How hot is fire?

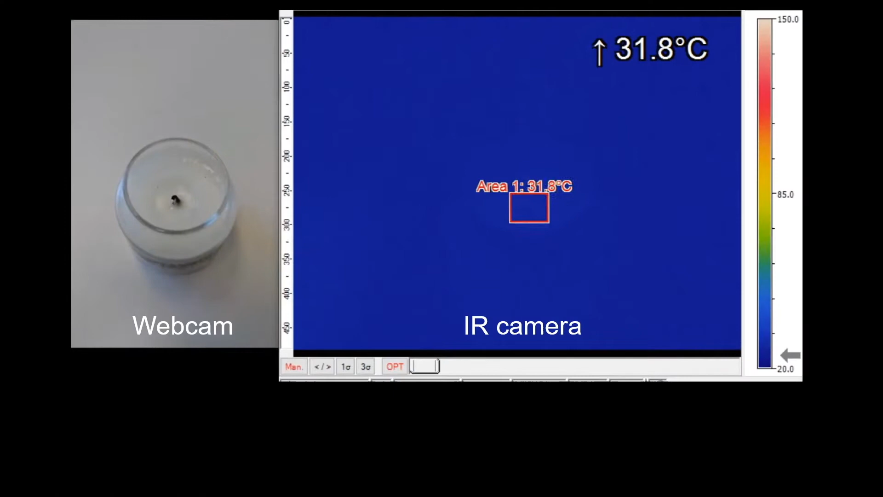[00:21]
The video on the left is taken from a webcam and that on the right is from an infrared camera.
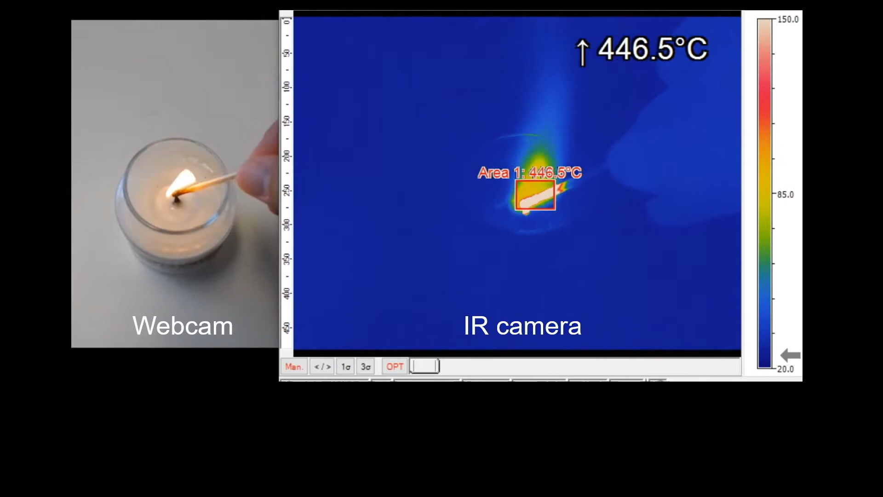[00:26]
The temperature of the fire is shown on the top right.
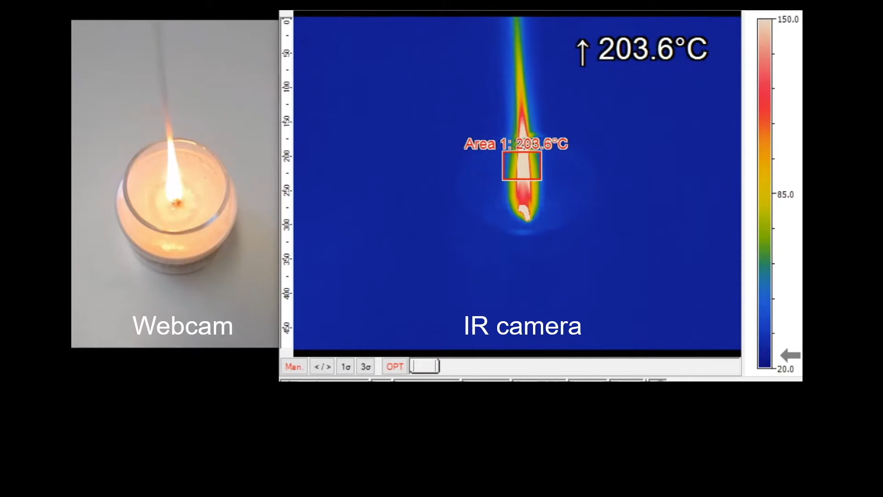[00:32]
A fuel, like a candle, has stored chemical energy inside it. When it burns, energy, also known as heat of combustion, is released. The heat will raise the temperature of the gas product around the fuel,
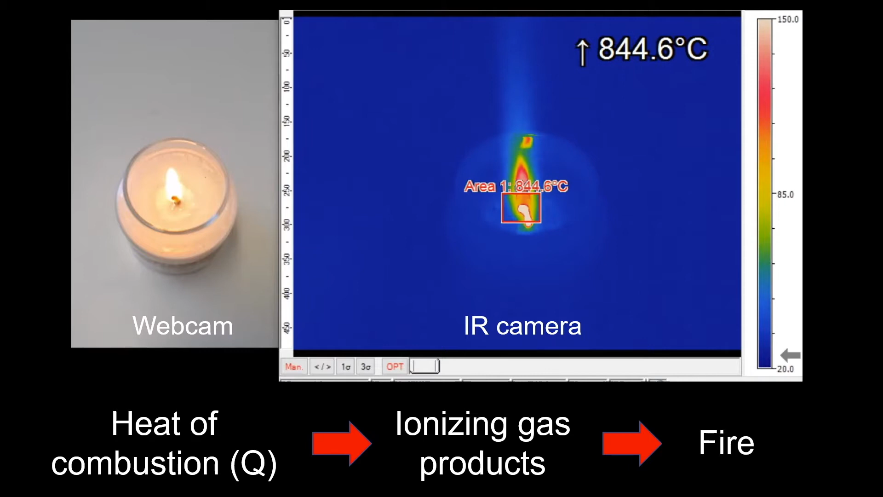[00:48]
On screen: max 844.6°C
Part of the heat will be lost to light, radiation, and convection.
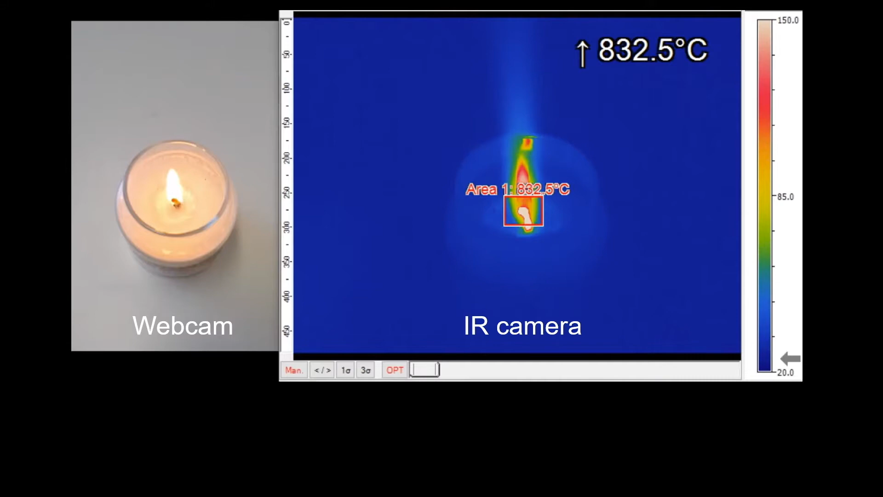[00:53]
Here we see from the infrared camera that the temperature of the wick, the bottom part of the candle, is about 800 to 850 degrees Celsius. You may have read from the internet that the hottest part of a candle flame is at its tip, which is about 1,400 degrees Celsius, but we do not see it from the infrared camera here. This is because our infrared camera is not a high-speed one, so it is not possible to see the entire flame.
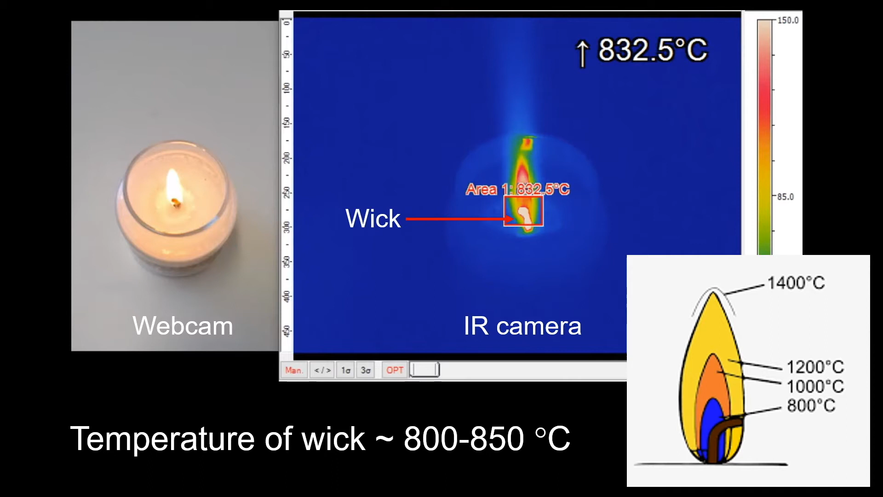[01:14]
Can we change the flame temperature?
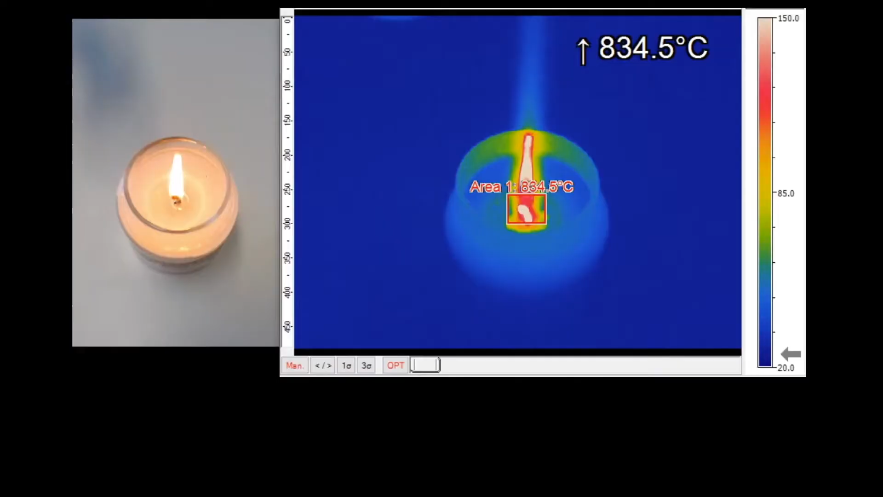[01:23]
Let us see what happens here.
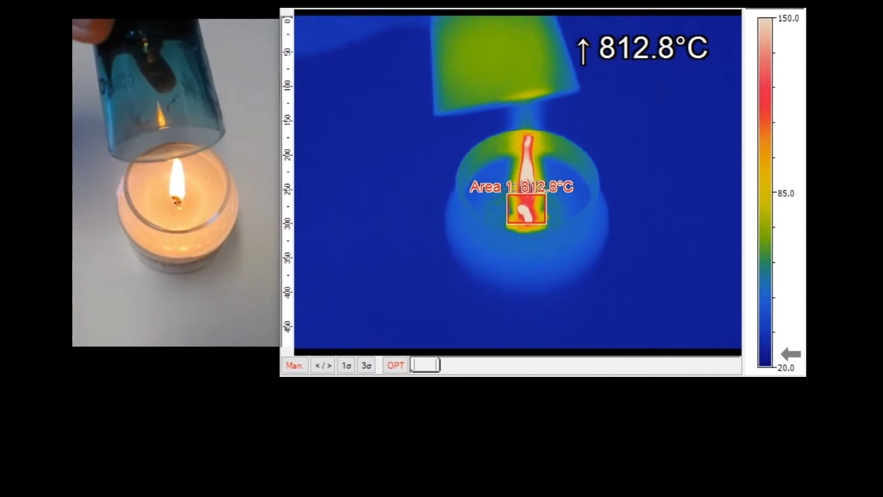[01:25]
When we put a glass on top of the flame, the temperature of the wick drops to about 750 degrees Celsius.
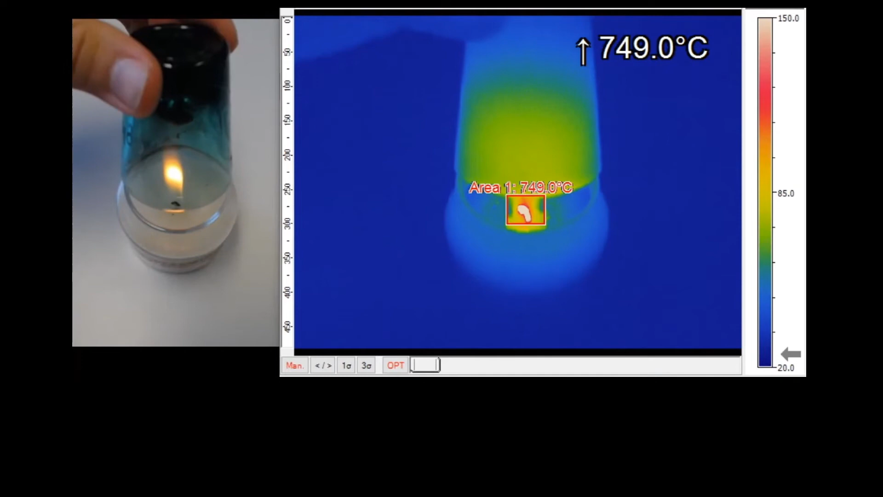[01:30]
This is because oxygen is needed for the combustion process. The glass limits the flow of oxygen to the flame, so heat of combustion is reduced and the flame temperature is also reduced.
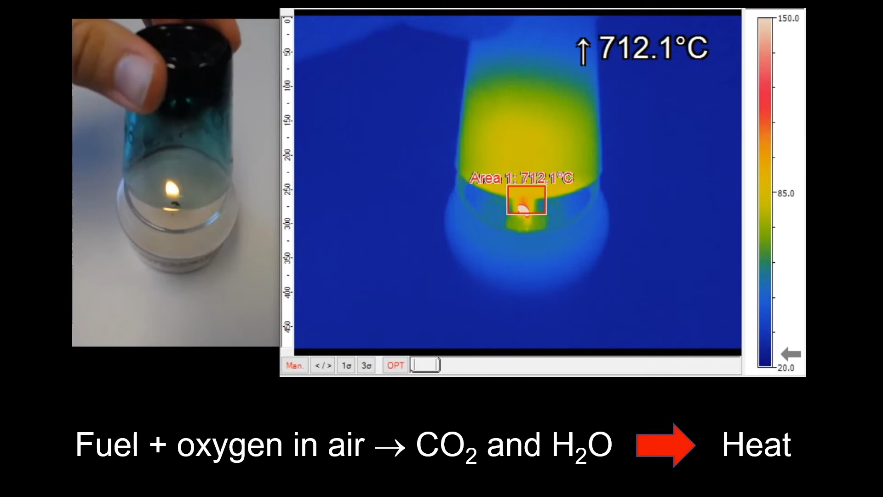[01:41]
On screen: max 712.1°C
When we remove the glass, the wick temperature goes back up.
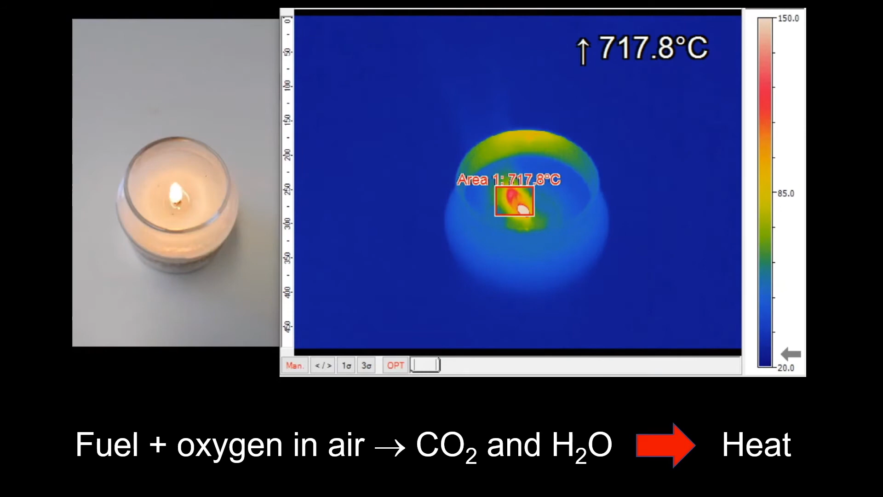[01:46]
What if we want a fire with higher temperature for metal cutting or welding?